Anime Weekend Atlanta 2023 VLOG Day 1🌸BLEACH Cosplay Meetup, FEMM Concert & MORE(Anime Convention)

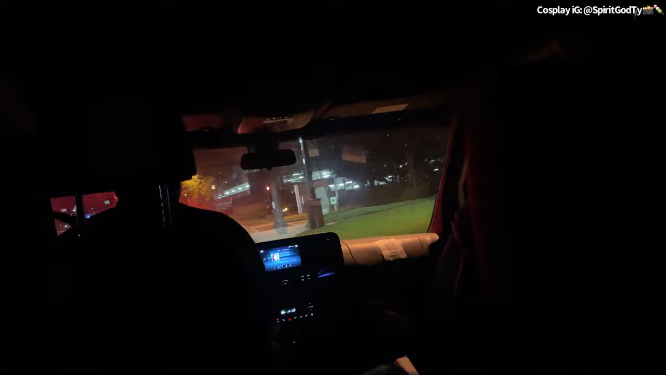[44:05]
Tell the people your photos too. So Walmart and all that. That's Walmart. Yeah. You got Target. You got Walmart. You gonna hit Target before you get to Walmart.